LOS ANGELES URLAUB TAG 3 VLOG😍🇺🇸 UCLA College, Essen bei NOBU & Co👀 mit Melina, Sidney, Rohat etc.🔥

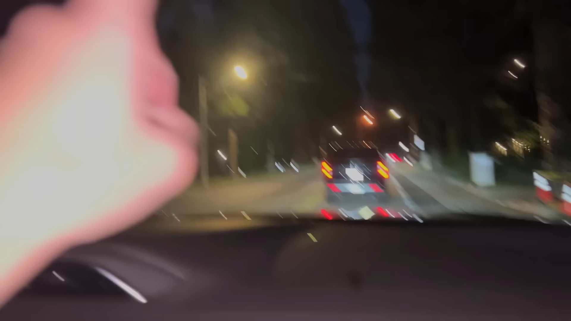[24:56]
Wir sind jetzt auf dem Weg wieder zurück. Da chillen wir ein bisschen. Da seht ihr mal, wie schnell es auch immer dunkel wird. Und dann wird es auch immer sehr kalt.